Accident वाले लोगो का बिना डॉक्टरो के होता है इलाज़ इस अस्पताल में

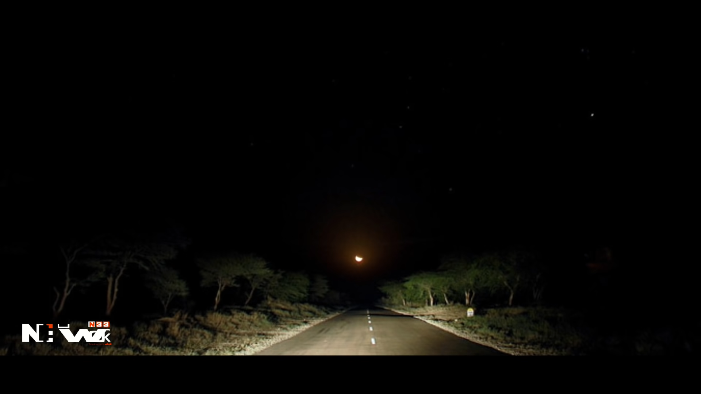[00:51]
पजह से मैं बड़ी ही स्पीड में बाइक भगाय जा रहा था कि तभी पीछे से किसी बड़ी सी गाड़ी ने हमें जोर से टक्कर मार दी और टक्कर
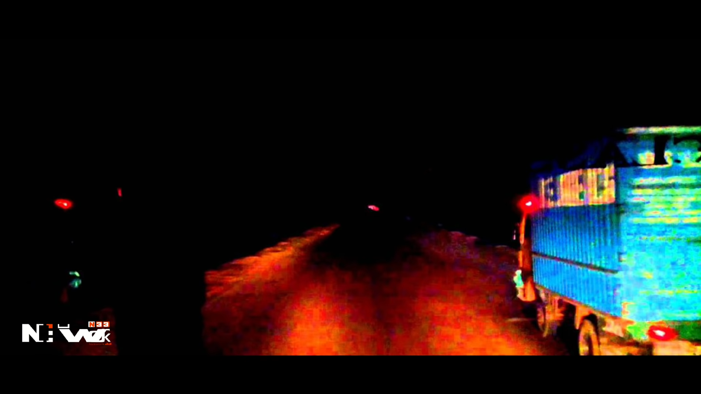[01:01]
लगते ही मैं और सोहिल बाइक से उचलते हुए सड़क पर जा गिरे सड़क पर गिरते ही मेरी आँखे बंद हो गई फिर जब मुझे